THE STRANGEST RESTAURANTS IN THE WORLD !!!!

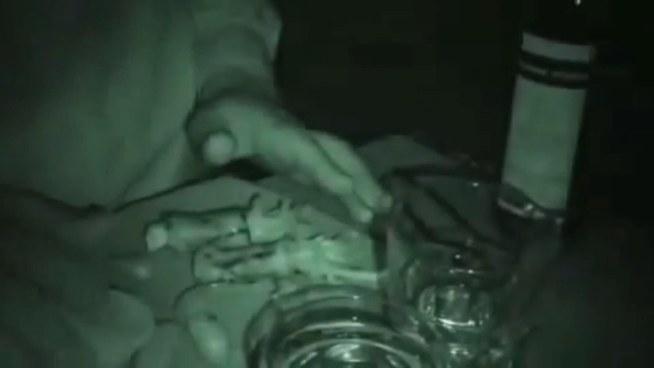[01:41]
There is no soft focus mood lighting here, this is full-on can't-see-your-own-hand-waving-in-front-of-your-face kind of darkness.
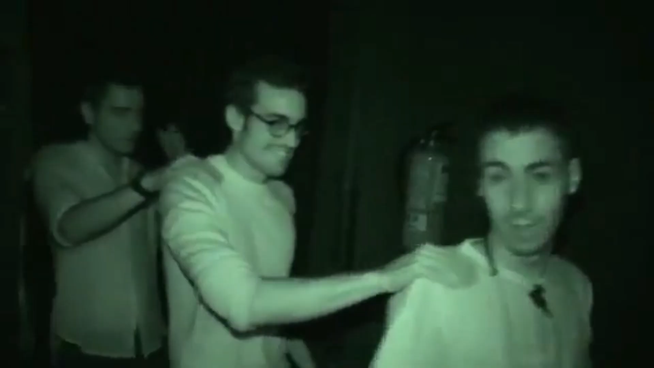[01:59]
You sit in the dark with 59 other diners while the waiters, who are blind, serve you.